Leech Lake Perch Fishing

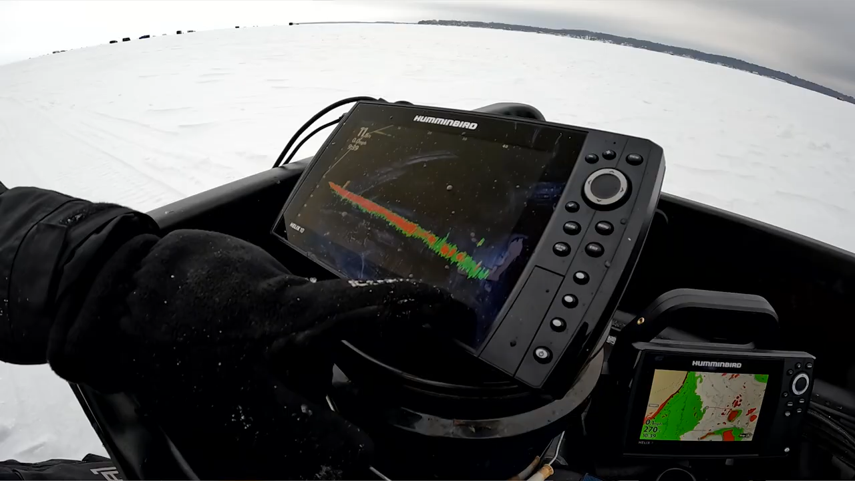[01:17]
to spend some amount of time to
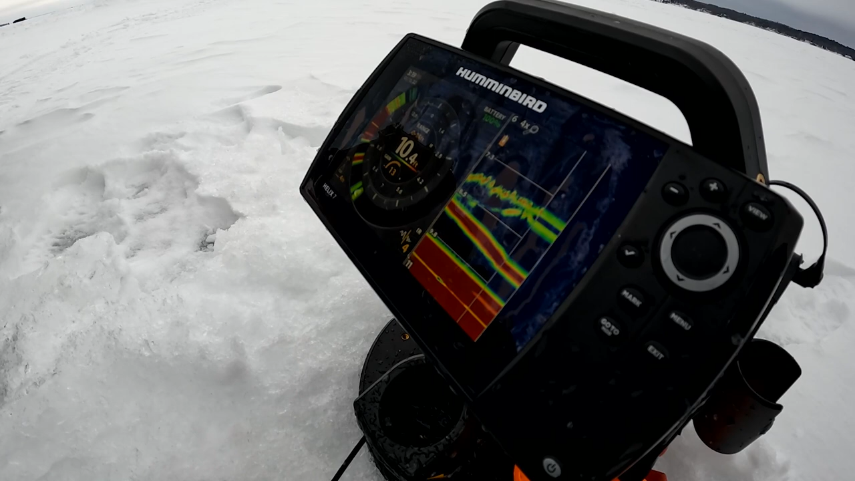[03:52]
fish finder and identifying what is a good fish and what are some of the smaller fish.
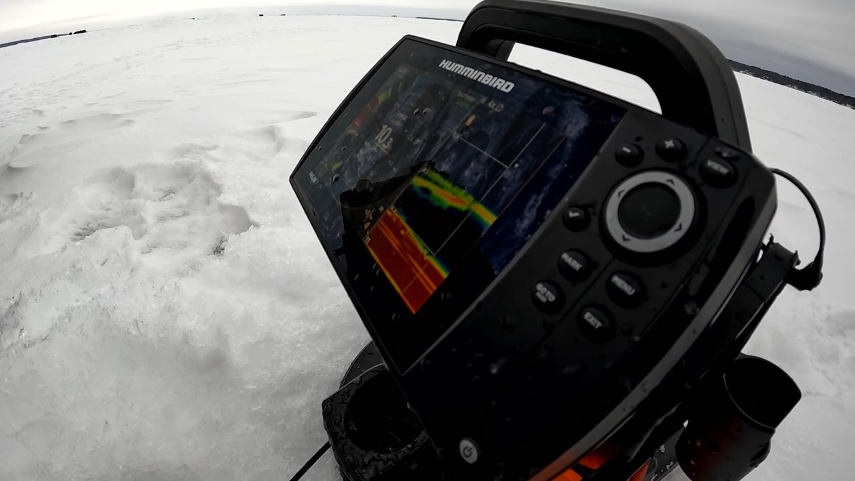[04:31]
So I'll, I'll see kind of the, the big group of fish, there's a decent one down there and then, um, it's not as big as I thought.
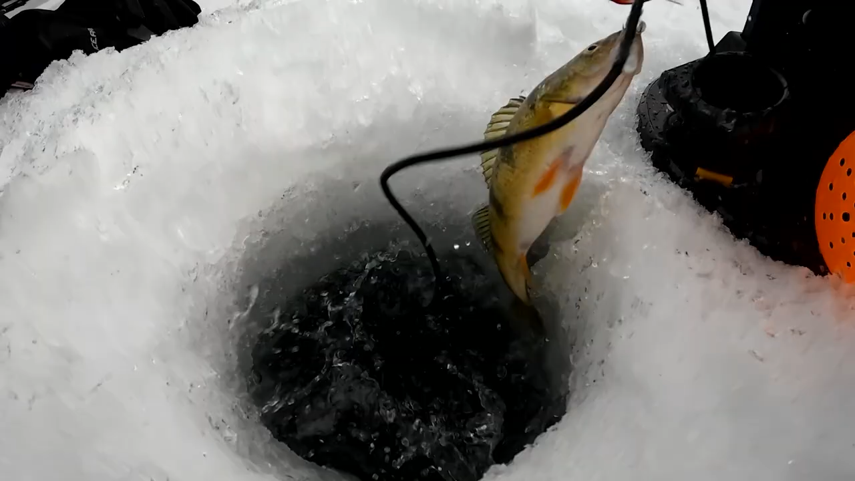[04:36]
But if there's a lot of, like what I mean gaps, if you see a bunch of gaps in between the, the marks, you know that they're smaller fish.
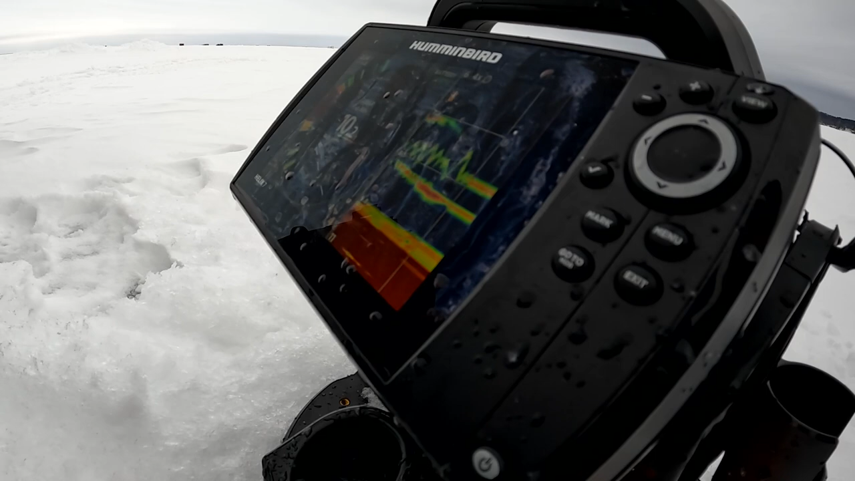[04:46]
But if you see that single thick return without any gaps in it, you can identify that, okay, there's a bigger fish or it's just a stronger signal within the group.
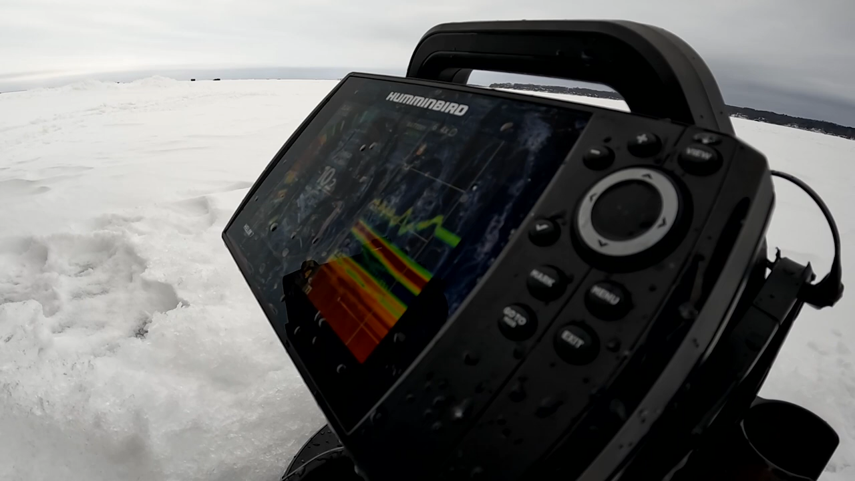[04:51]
You know that it's a larger, larger perch and those are the ones you want to be targeting.